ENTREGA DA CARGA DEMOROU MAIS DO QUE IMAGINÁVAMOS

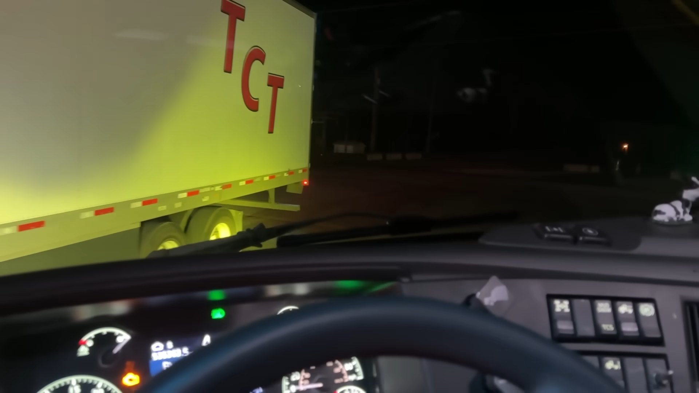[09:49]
Tem marcha. Marcha na boneca. Passou de boa lá, passou. Tudo certo. Chama, guri, chama.
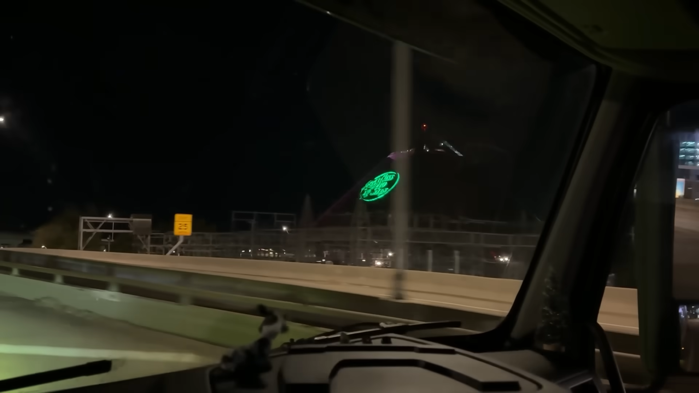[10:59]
milagre. Mas aqui é a pirâmide daquela mesma loja que eu fiz o vídeo esses dias atrás. Olha só que lindo que tá lá, ó. Todo enfeitado, cara. Todo enfeitado pro Natal. Olha só.
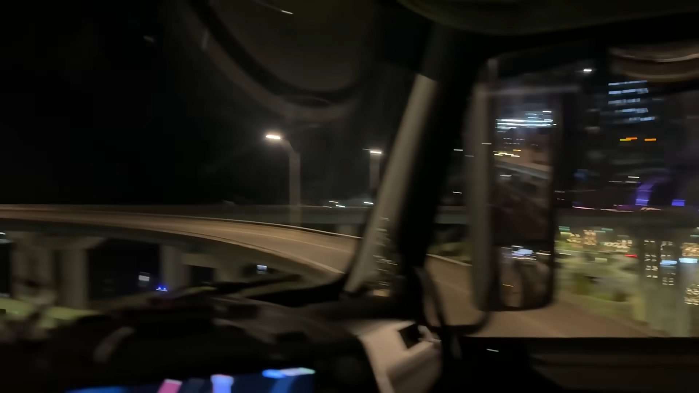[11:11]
Aqui é a ponte já da divisória com o estado do Arkansas. Pensa num estado longo esse estado do Tennessee para atravessar ele, para chegar até aqui. Credo.